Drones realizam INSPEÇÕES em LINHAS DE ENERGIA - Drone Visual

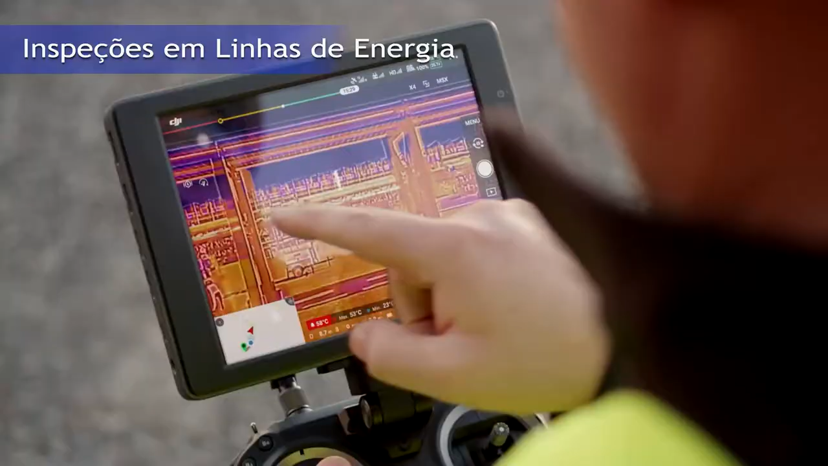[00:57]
Neste caso, o drone terá que ser blindado contra o eletromagnetismo,
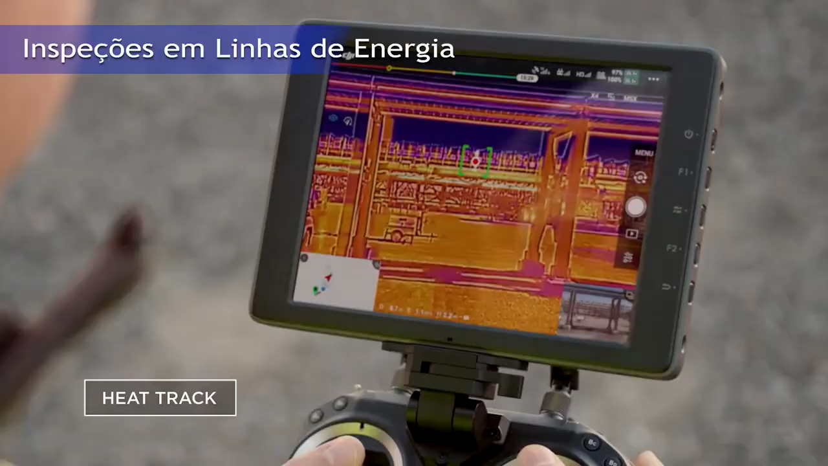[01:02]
pois essas câmeras perdem precisão térmica conforme a distância, sendo altamente recomendado fazer a inspeção o mais próxima possível.